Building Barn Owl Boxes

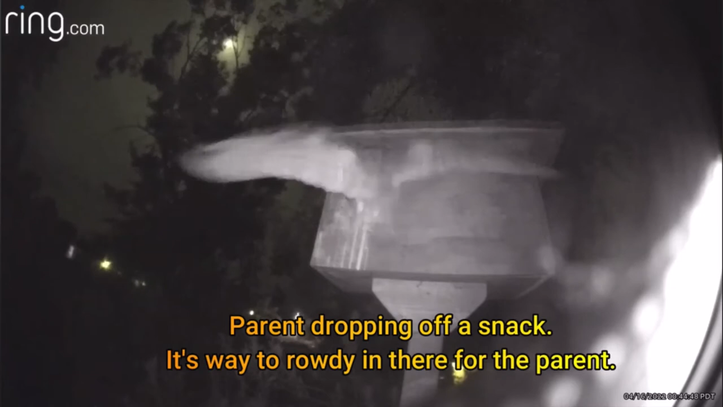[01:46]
knowing we support them as a safe place to raise the young.
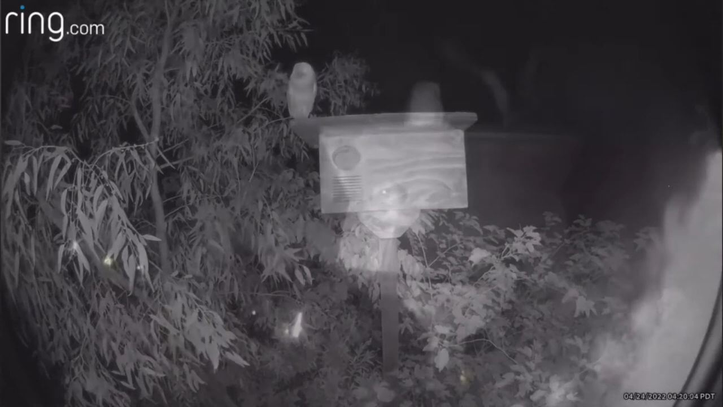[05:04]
When the babies are fledging, they are a bit noisy, calling to their parents, hoping for a nice, juicy rodent.
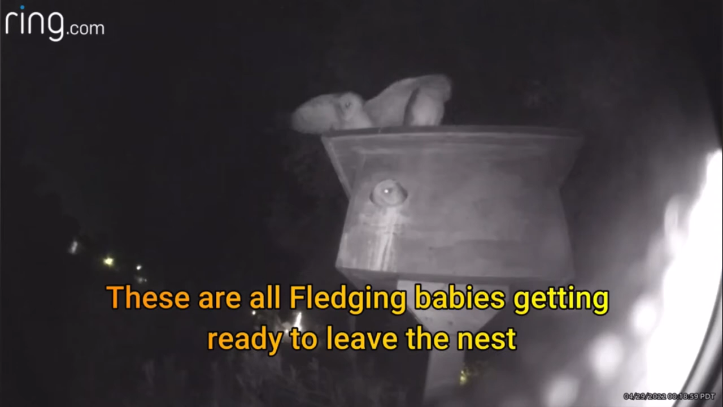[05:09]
Fledging is a verb meaning leaving the nest. We like barn owl noise because we know these young owls will rid our yard of any electrical, wire-chewing, citrus-eating rats. We suggest you face the opening towards a vantage point so you can watch the activities from your home.